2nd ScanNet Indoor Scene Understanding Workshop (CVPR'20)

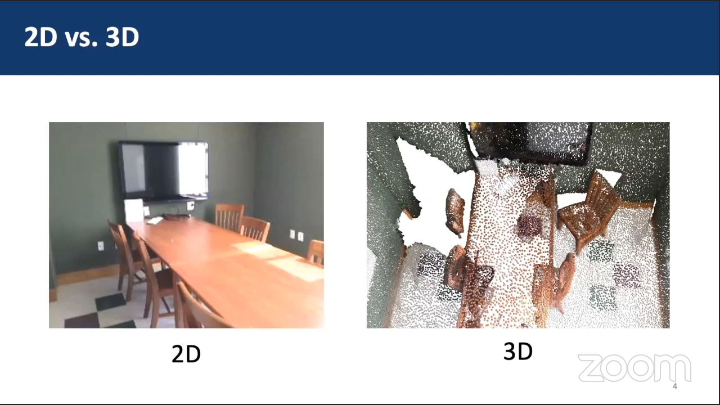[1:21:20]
Unlike 2D images, there is no view occlusion problem in 3D. 3D objects are usually complete as a whole and separated by some void space.
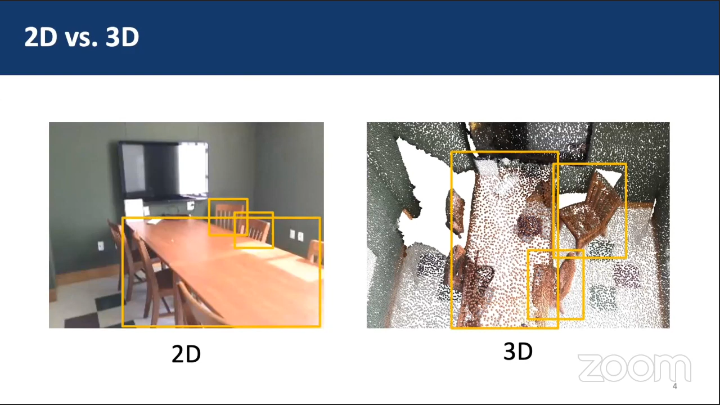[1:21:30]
So in our method, we make use of these properties to separate 3D points into instances. We first use a backbone network to extract per-point features of the input point cloud.
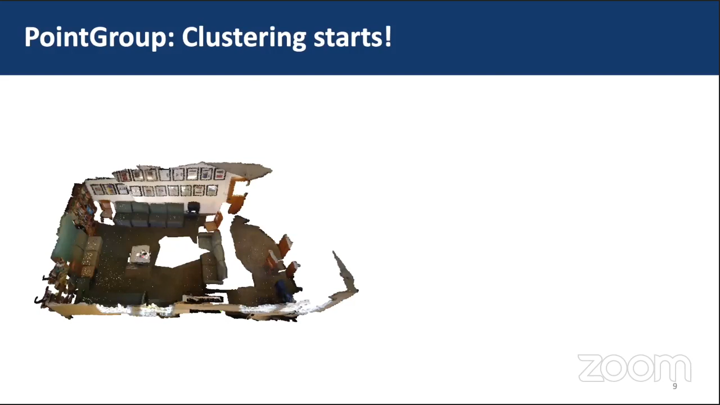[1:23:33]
We use breadth-first search to group nearby points with the same semantic labels into one cluster. Two points with a distance less than a proper set radius r are defined as nearby points of each other. The radius r actually serves as a spatial constraint in clustering, so that two intra-category objects at a distance larger than r are not grouped into one.
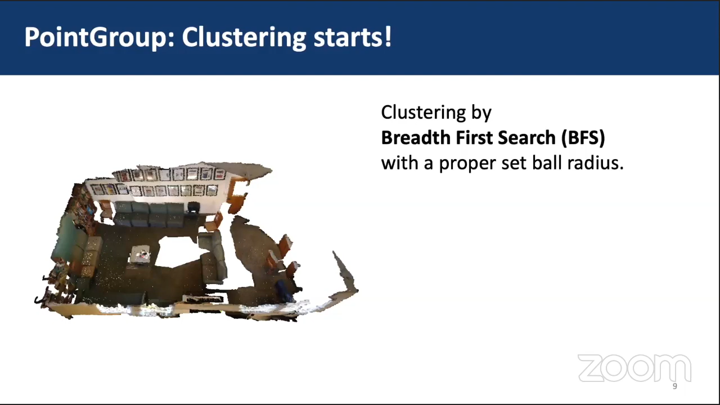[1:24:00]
This clustering algorithm relies on the semantic label and void space between 3D objects.
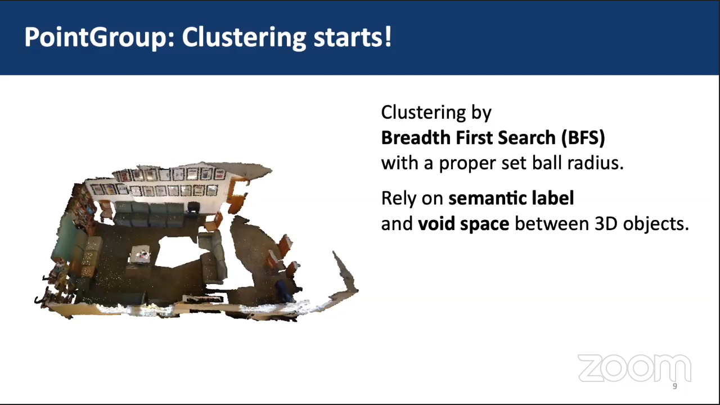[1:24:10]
The whole clustering process is actually to find the semantically connected components.
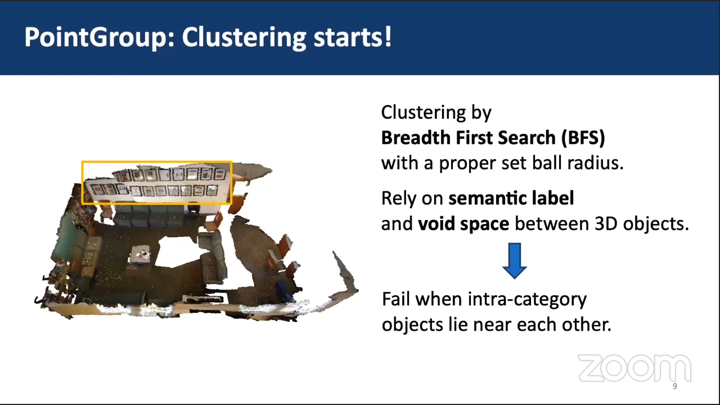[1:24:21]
So it may fail when two intra-category objects lie near each other. For example, in this scene, when clustering based on the original coordinates P,
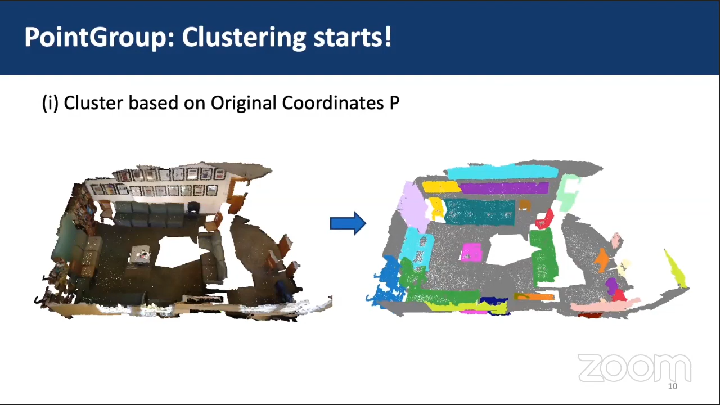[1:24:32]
some pictures held on the wall are wrongly grouped into a single cluster.
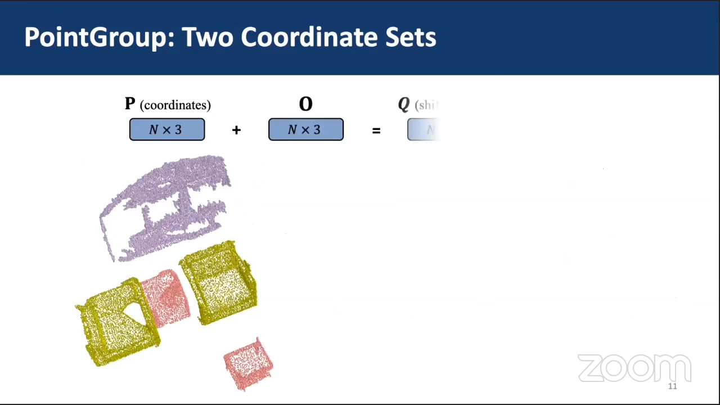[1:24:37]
However, remember that we have predicted an offset to instance center for each point. Thus, we could add the offsets to the original coordinates P to get the shifted coordinates Q. Nearby objects with the shifted coordinates
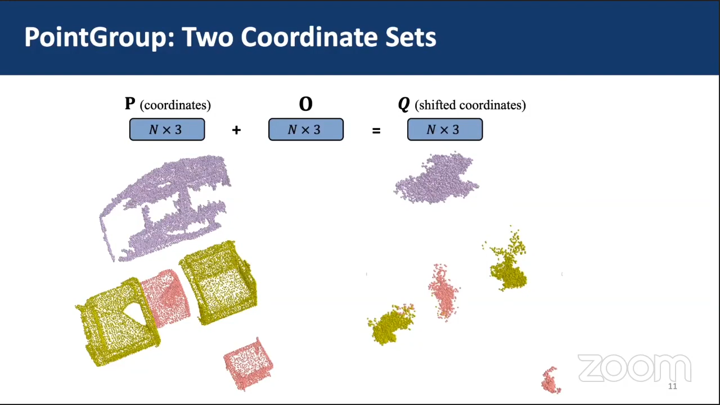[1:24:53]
will have larger void space between them. And clustering based on shifted coordinates Q could, to an extent, resolve the problem happened on original coordinates.
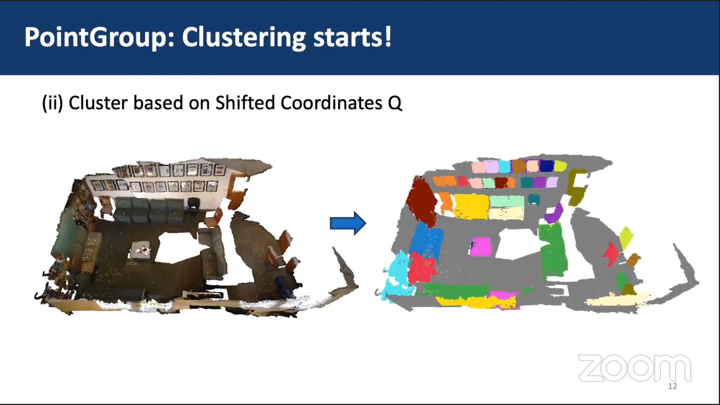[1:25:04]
For example, the pictures on the wall are successfully separated. However, clustering on Q also has its limitations. In this scene,
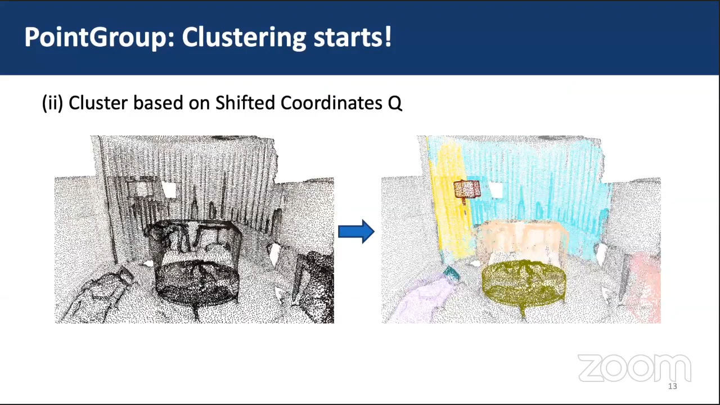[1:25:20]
the inaccuracy of offset prediction for the boundary points of the large curtain causes the clustering error.
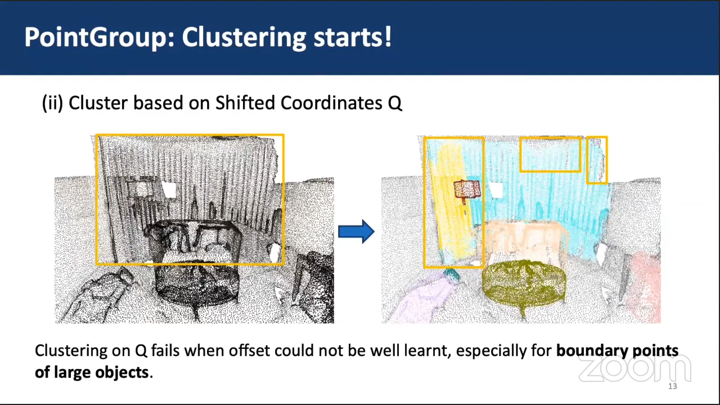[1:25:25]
Clustering on P may misgroup nearby objects of the same class,